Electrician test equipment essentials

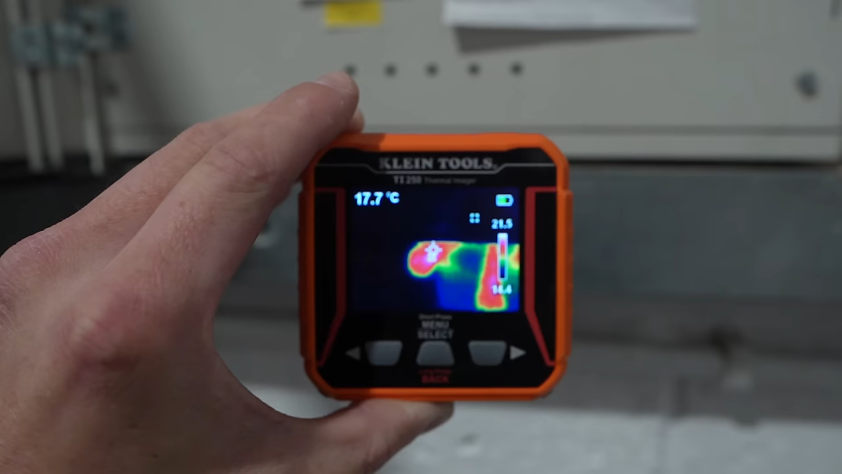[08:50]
On screen: spot 17.7°C
a great little you know tool for just you know your average electrician
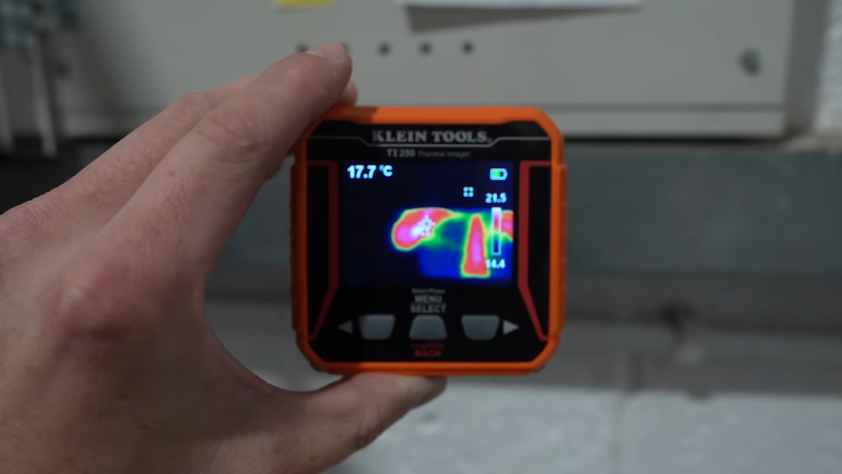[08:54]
On screen: spot 17.7°C
um if you were having a professional thermal imaging survey done with a specialist team or contractor or something they would come in with like five thousand ten
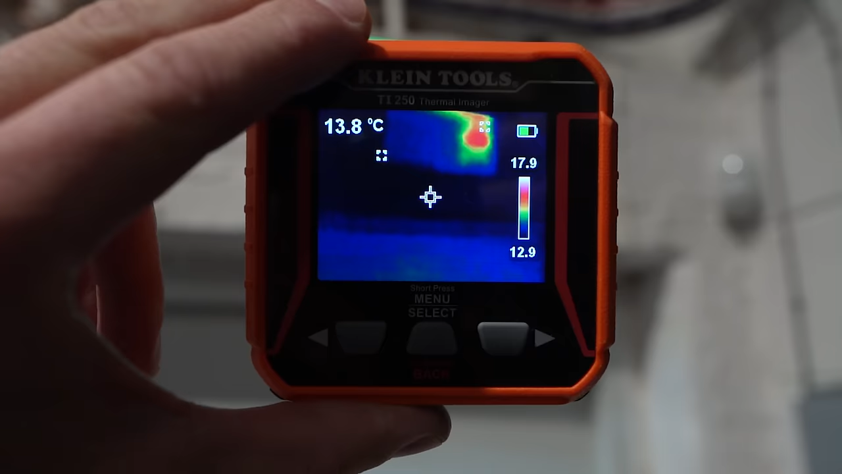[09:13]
On screen: spot 13.8°C
specific stuff which goes over my head a little bit but what this little thermal imager is great for is just having a quick look you can basically scan a fuse board without taking the cover off see
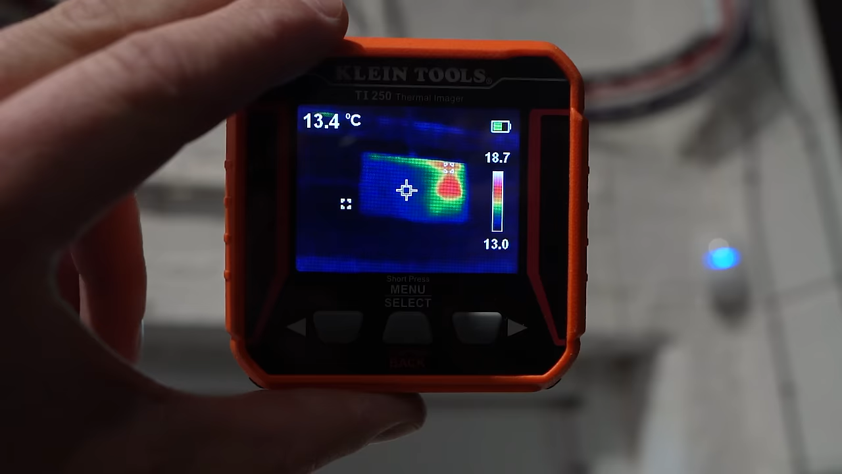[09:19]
On screen: spot 13.4°C
if there's any hot points stuff like that as well as you know bms panels or motor control centers with all the contactors and all the relays